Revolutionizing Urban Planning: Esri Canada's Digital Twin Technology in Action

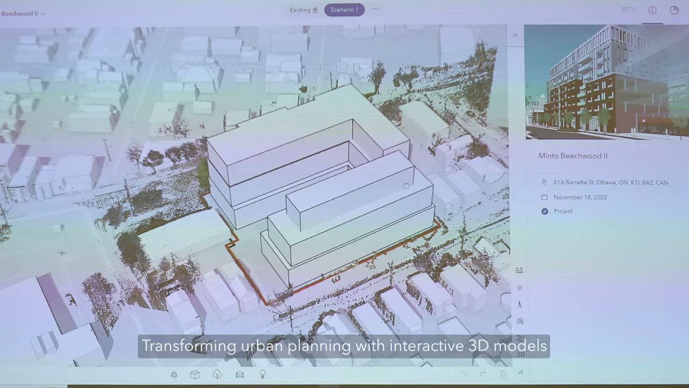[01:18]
So I created these boxes and I created the form, the shape, and we scan a quick lidar